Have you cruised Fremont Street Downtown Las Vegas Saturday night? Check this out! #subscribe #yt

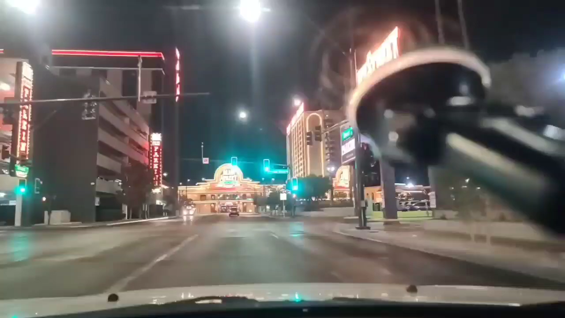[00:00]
California hotel free parking with validation that is a void gaming establishment
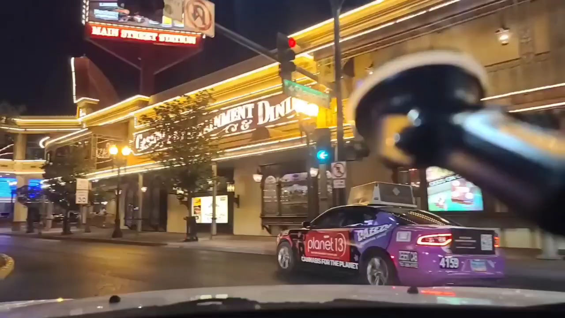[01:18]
that they built there so there's circa there
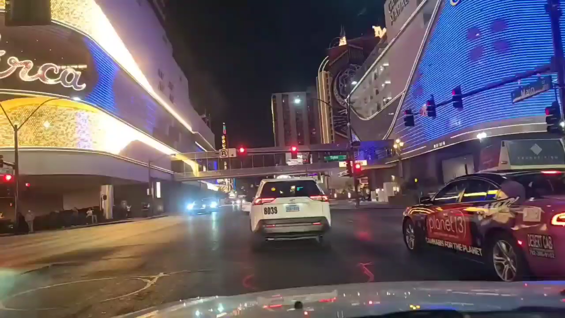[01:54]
continue southbound here on Main Street
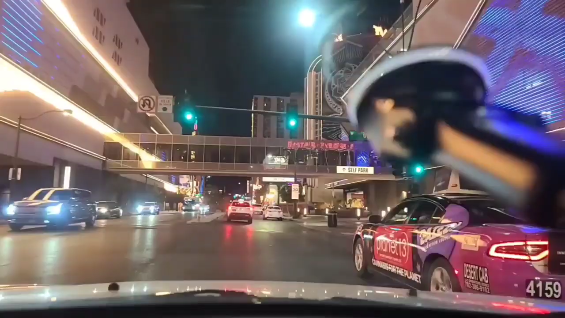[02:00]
fresh Mexican grill that sign has been up there for a long time now pink box so I I did stop last week and I was there took some video and throw that up on YouTube but I was there and that pink box my wife loved it there is Fremont down there they've got some loud music playing there too
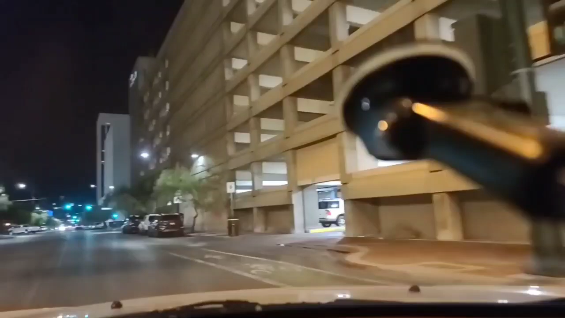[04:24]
between Las Vegas Boulevard and Main Street and then here on the left shout out to 7-eleven man Tobin thank you so much man this is the downtown event center I did not know that they're on the right now as we pass it head back northbound here on Casino Center Boulevard
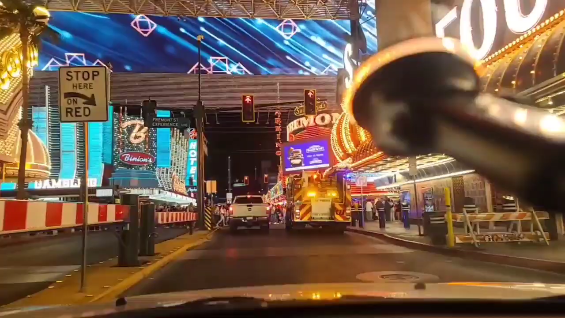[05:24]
so this is the Fremont street experience right in front of us here
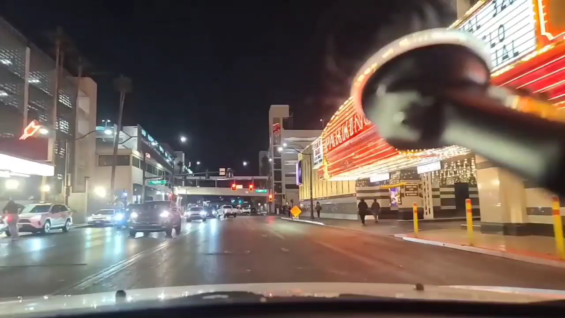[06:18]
go up here to Ogden and make a right but then
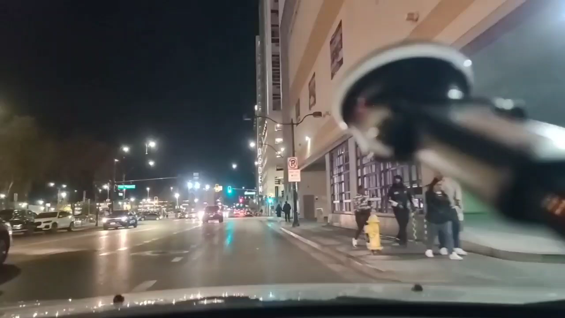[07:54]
you've got a bunch of money to spend now but no one hit the jackpot it's weird okay this is las vegas boulevard which of course becomes the strip down south of the strat
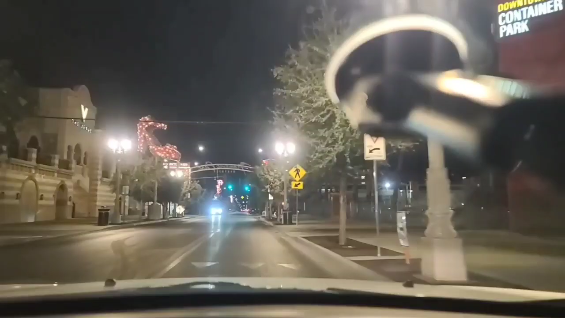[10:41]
then yeah like nothing it's wild and i like this sign up here on the on the right western hotel but you see how they do with the uh with their lights so that the lights go out on some of the letters and it says we hot that's clever
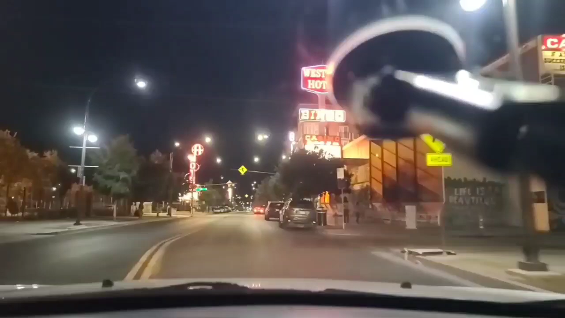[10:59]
reminds me of hotel coral asset yes from revenge of the nerds to the nerds too yeah llamas stay for free over here but that's that's one of the old signs and there's atomic liquors there on our right that is a very popular local spot it's been here for a long time there's another streamer here that likes to go in there they uh he loves the burgers in there i like to watch the other streamers and learn where all
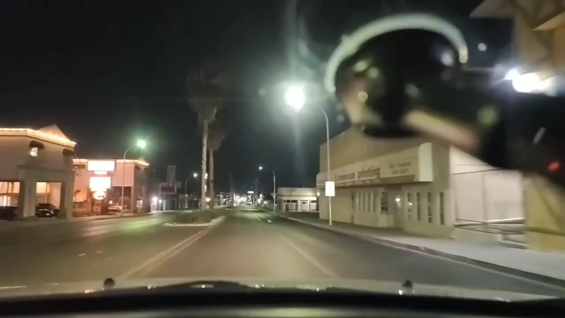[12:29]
here south cove apartment with another monthly weekly daily place and then desert moon l not motel because the lights are out secondary finance car lot there yeah so this is fremont street it's just not the fremont street everyone's familiar with you don't want to come past free uh container park in my humble opinion nothing against anyone that owns a business or anything there but uh that would not be my choice
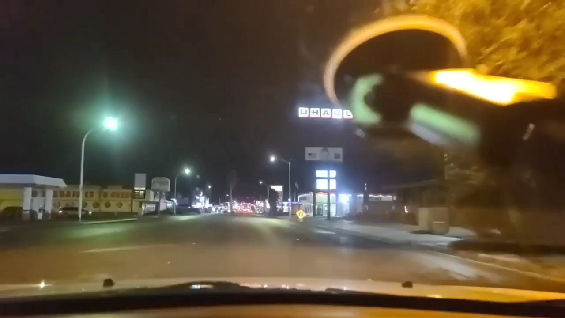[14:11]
so this is fremont still here desert hills motel there on the left biggest unlocked was in evil pie the other day yes yes that's right i